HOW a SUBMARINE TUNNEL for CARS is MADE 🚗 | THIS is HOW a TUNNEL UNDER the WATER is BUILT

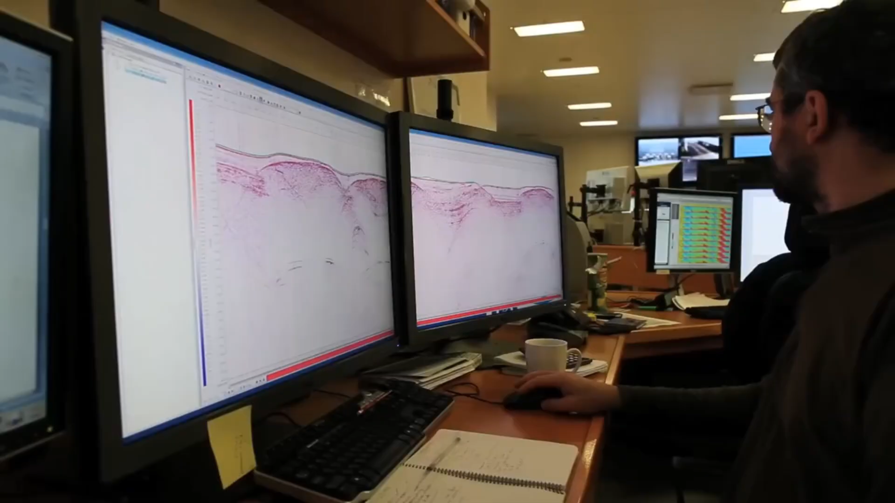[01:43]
It is essential to visualize geological layers and detect possible irregularities such as ripples or faults.